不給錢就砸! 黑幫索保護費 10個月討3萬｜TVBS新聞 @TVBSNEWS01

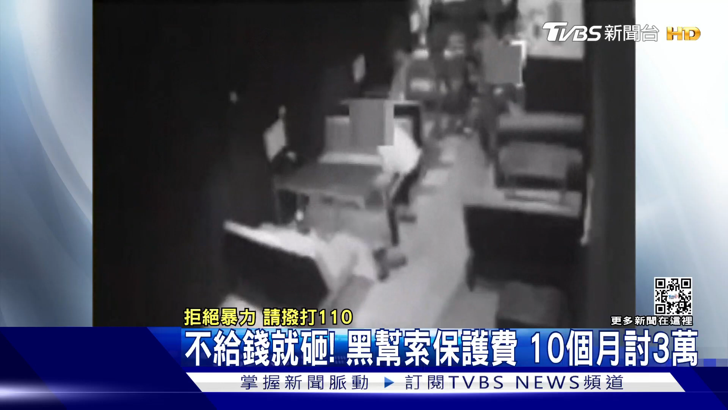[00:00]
好几名恶煞冲进店内，不仅推倒桌椅，还拿起棍棒猛砸。店家惊恐又无奈，面对黑帮来索讨保护费，不少业者只能够乖乖给钱，就是希望能过上平稳的生活。